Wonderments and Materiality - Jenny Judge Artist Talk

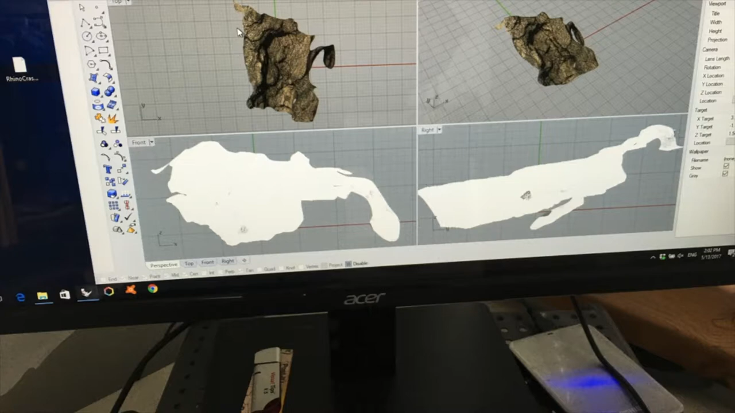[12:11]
I love that sort of juxtaposition. So that's what I did. And I sent him the photograph. And he sent me back this image of the rock face. And there it was on my computer. So, okay, great.